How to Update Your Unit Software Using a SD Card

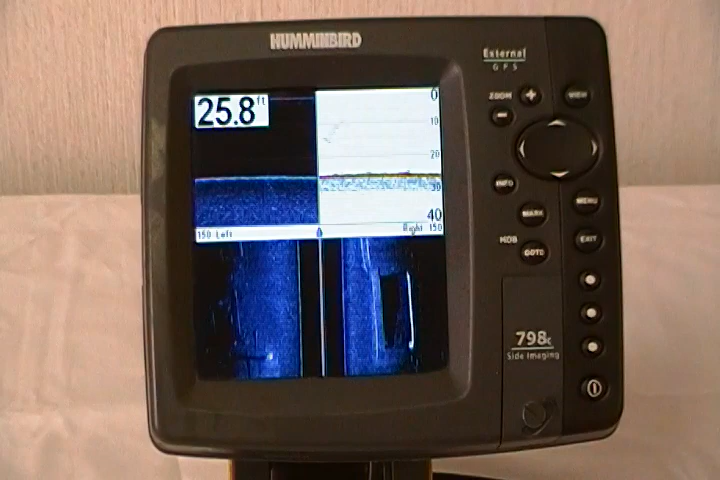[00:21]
On screen: depth 25.8 ft
First thing you need to do is go to Humminbird.com and register your unit or units. Once you have these units registered, the software downloads are available to you free of charge. Once you've got it downloaded on an SD card, all you do is place it in the unit, and the unit is going to ask you, do you want to update your software? Select yes to update, and then when it asks you, do you want to abort this operation, say no to continue.
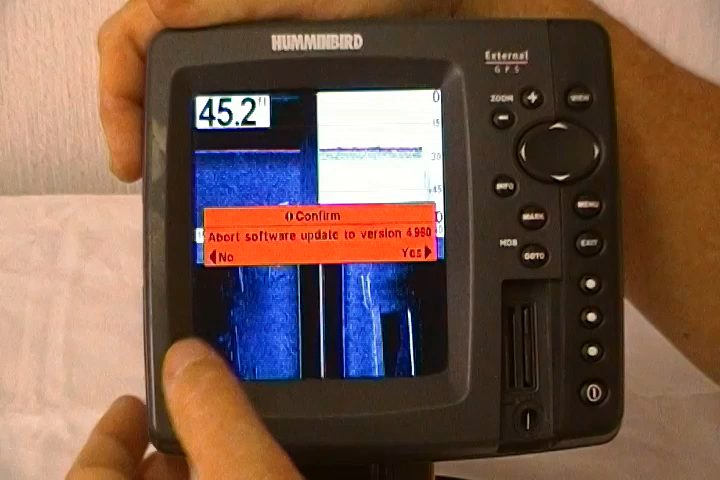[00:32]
Now it's very, very important that you do not interrupt the update software operation.